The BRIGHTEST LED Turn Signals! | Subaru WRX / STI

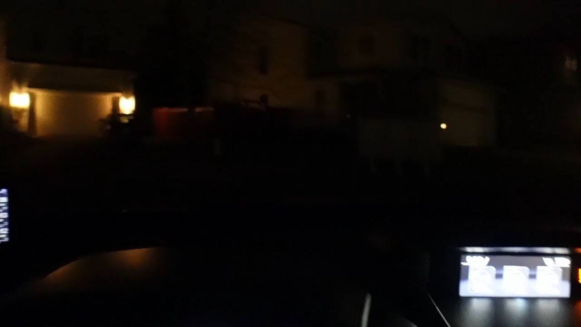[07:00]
all right so i moved the car in the middle of the cul-de-sac and it's pretty dark in that area so i'm just gonna signal left oh my god look at that signal right it feels like i'm high beaming someone look that's insane